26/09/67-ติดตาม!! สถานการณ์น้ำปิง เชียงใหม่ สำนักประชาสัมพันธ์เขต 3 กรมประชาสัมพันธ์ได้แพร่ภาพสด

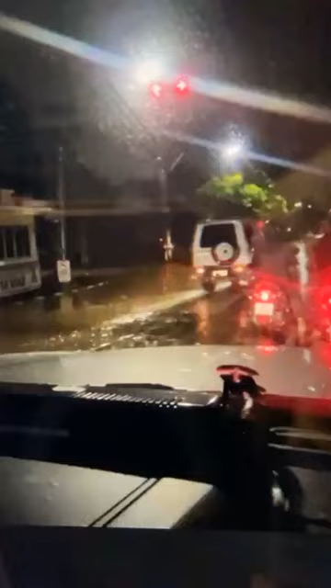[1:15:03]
ฟังซ้ายคือส่วนสาธรณะ ฝั่งขวางใส่รถไฟฟังซ้ายในท่วมแล้วนั่นกับไหมว่า เลี้ยวซ้ายเขาทุ่งโธเต็นน้ำท่วม ตังไปอเคเจ้าใจแก้วนองหอยน้ำขึ้นมาแห่มแล้ว ไม่แห่งเจ้า มองปิหอกก็น้ำขึ้นเหมือนแปลง
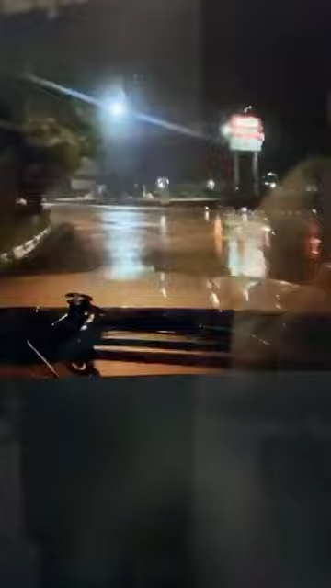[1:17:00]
93 นะเจ้า4.93 สับเล็กแล้ว4.
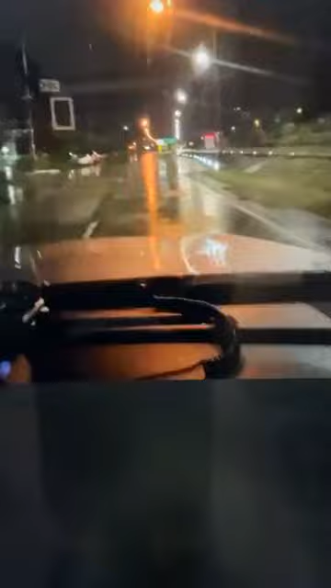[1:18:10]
ำเริ่มคงตี้อยู่ที่ 4.93 เจ้า4.93 เจ้าน้ำคงตี้นะเจ้า9.5 เจ้า กระเจ้า ถ้าพิพิกนี่ก่ะ6.5 เจ้า กระเจ้าอันกับไปรับได้แล้วก่อน9.5 เจ้า กระตับกว่าน됐輯6.5 เจ้า กระเจ้า8 แล้วนะคะแต่ etic เซียง herum不会รับข้ credit สำหรับระเจ้า 6 เจ้า ถ้าพิกๆ กระเจ้า